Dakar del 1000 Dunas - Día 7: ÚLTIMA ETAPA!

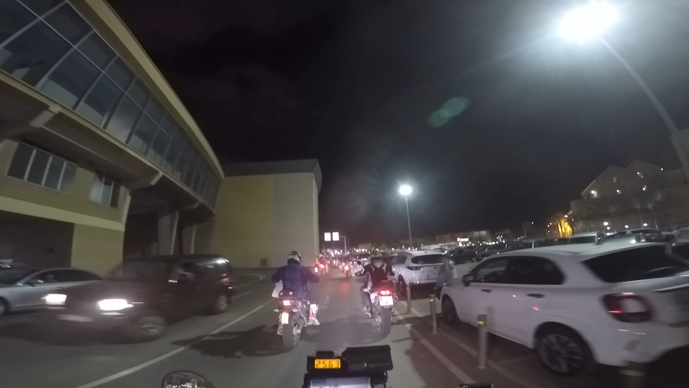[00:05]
Llegamos a Melilla para embarcar en el ferry hacia la península.